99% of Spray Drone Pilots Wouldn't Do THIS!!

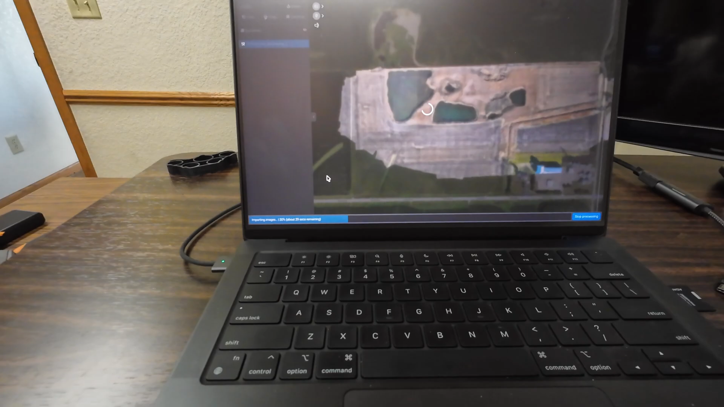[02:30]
It took about 30 seconds. Here's the stitched image we got put back together.